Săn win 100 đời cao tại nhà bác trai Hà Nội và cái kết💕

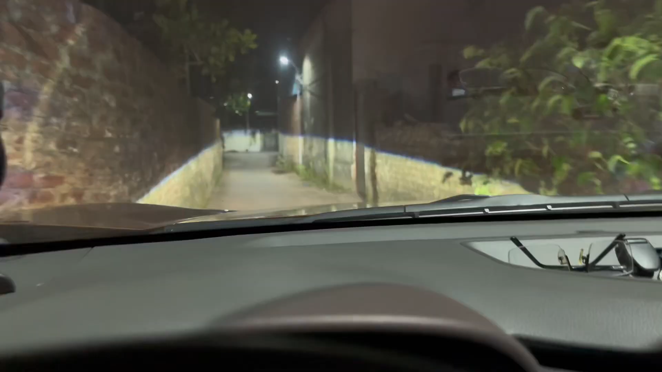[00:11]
Úi dồi ôi, vừa khít ô tô luôn anh em ạ. Mọi người lắp qua đèn sáng chưa? Em đang đi vào đây là đường Hà Nội, không biết chốc ra được không anh em ạ.
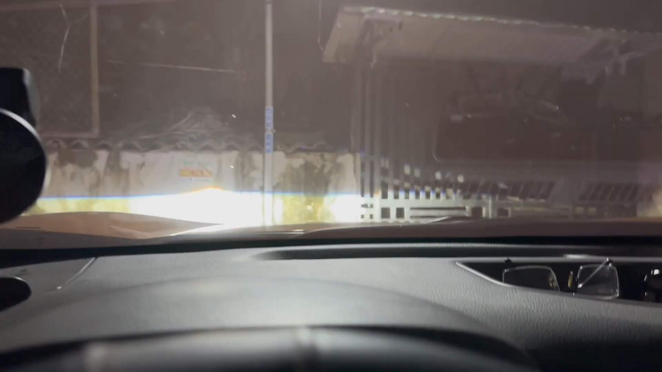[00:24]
Ôi không vào được anh em ạ, tôi chết rồi.
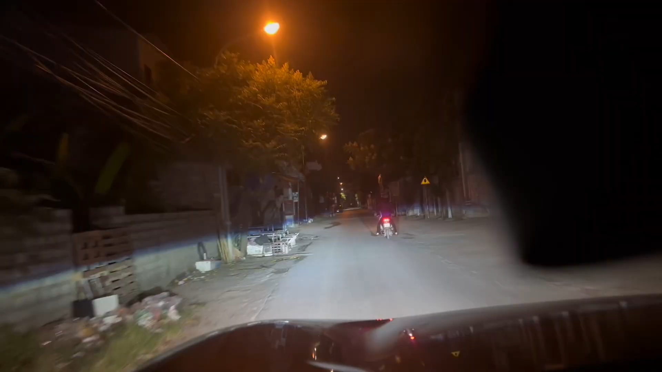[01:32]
Bác trai bác dẫn đường đi vào nhà bác đây anh em nhá. Đấy, quá trình đi mô win khổ sở đây này anh em này. Đấy, bác trai bác dẫn đường khác. Đấy, đường này đi thẳng luôn đúng không? Đấy anh em ơi.
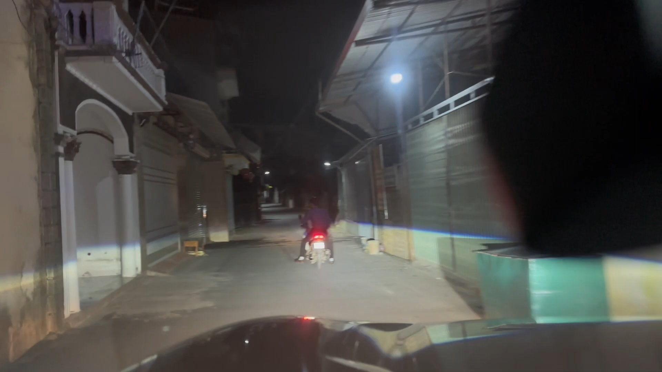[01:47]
Đây với em ở chỗ này đấy, với em ở chỗ này này. Đấy, đúng ngã ba này luôn đúng không? Đấy, vừa đúng chỗ ngã ba này luôn.
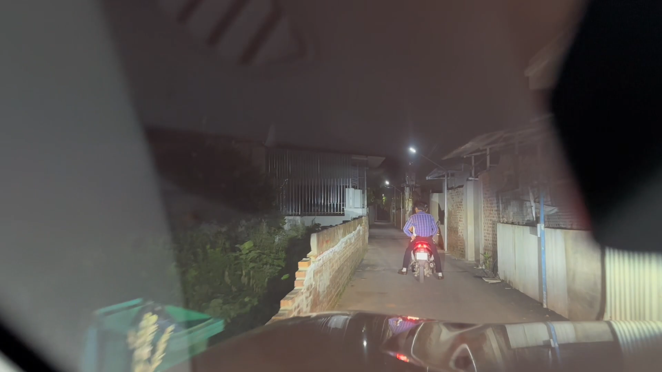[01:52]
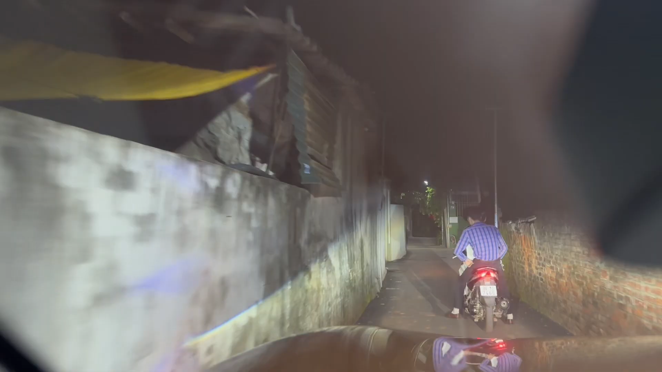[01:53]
Vừa khít ủa chỗ này này, chỗ này này. Chỗ này nguy hiểm này nhé này.
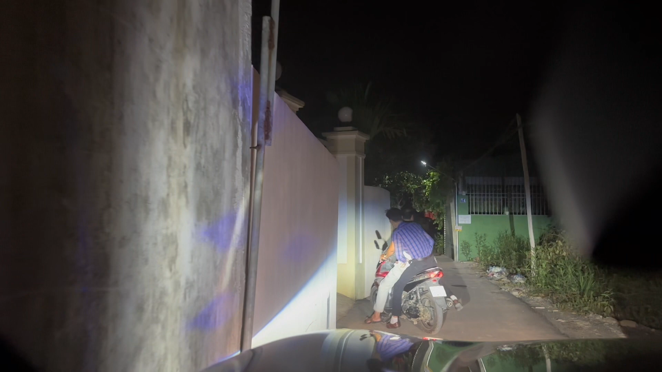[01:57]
Đấy, chỗ này nguy hiểm này, nhìn xem nào.
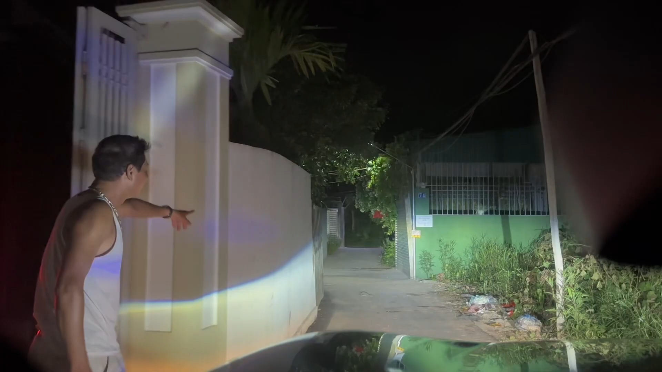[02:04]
Không, đi đây. Bây giờ quay đầu luôn nhá. À, quay đầu luôn.
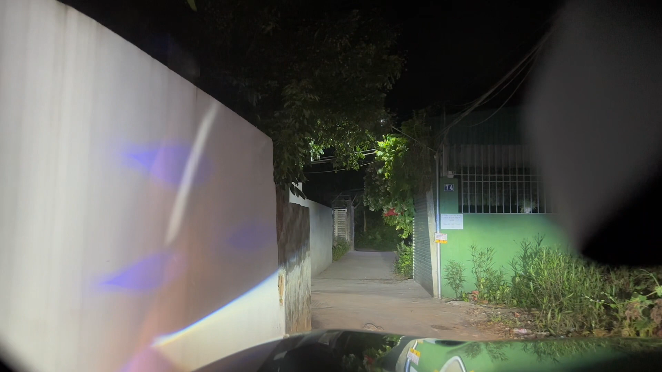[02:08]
Ra quay đầu luôn đây. Đấy, đến nhà bác ấy rồi anh em ạ. Bây giờ quay đầu thôi.